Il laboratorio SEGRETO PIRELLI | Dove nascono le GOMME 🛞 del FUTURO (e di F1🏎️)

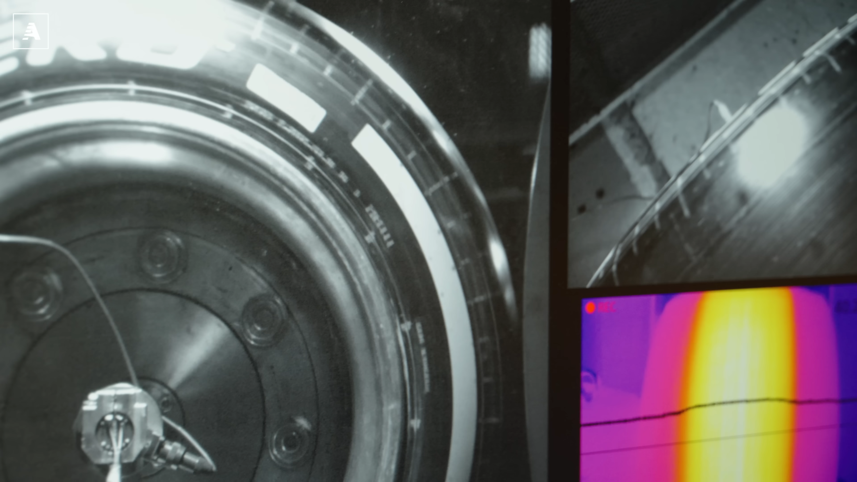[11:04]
Non è vero è tutto un imbroglio la gomma è completamente ferma e invece no perché si tratta di un'illusione
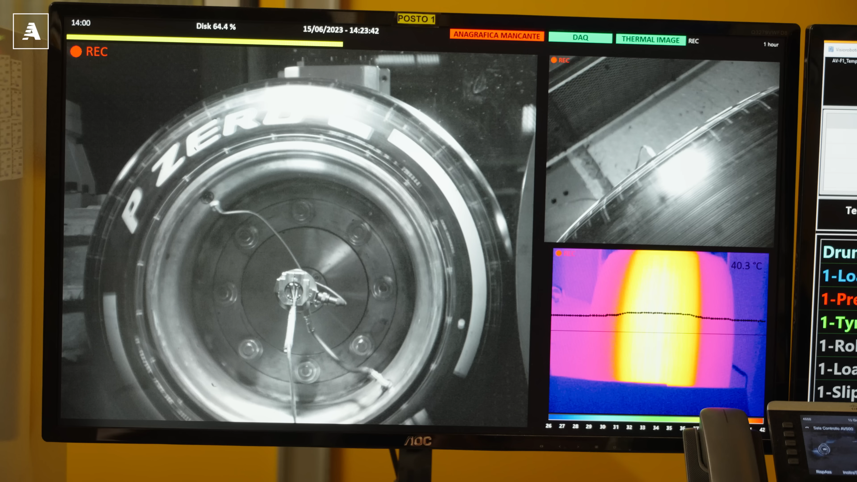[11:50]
per esempio nella zona del battistrada pazzesco in più la mia termocamera l'immagine che mi restituisce è proprio quella che
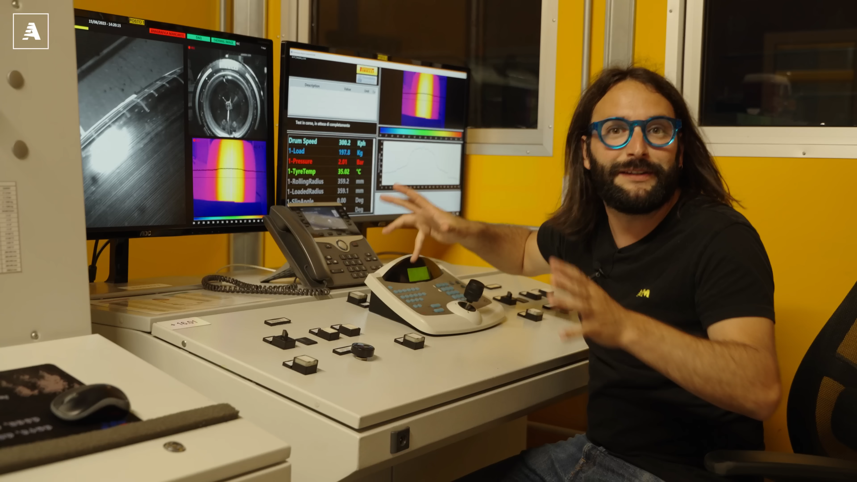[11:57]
vediamo durante i weekend di gara in televisione quindi la
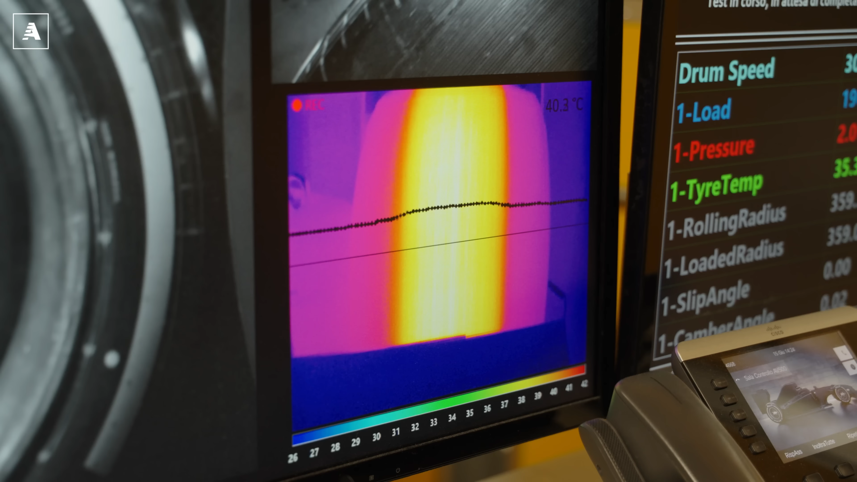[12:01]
temperatura ora più alta è in mezzo perché